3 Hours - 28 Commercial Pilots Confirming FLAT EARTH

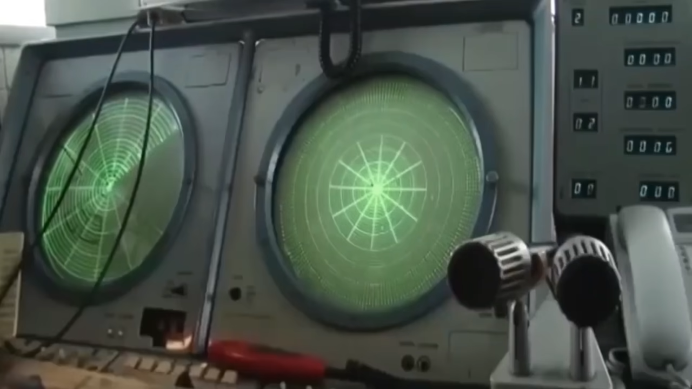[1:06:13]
Radio includes anything within the range of the electromagnetic spectrum.
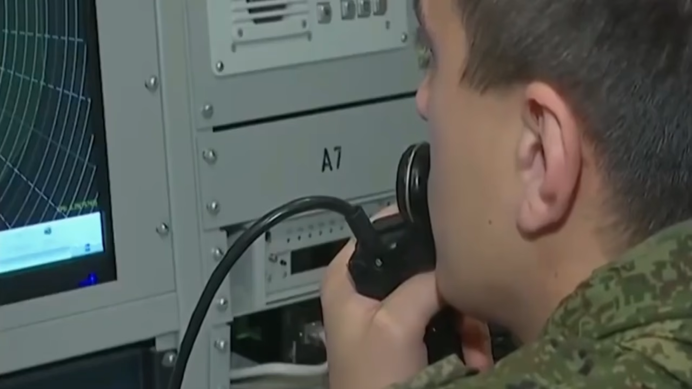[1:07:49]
There is no curving around anything, thus is radar.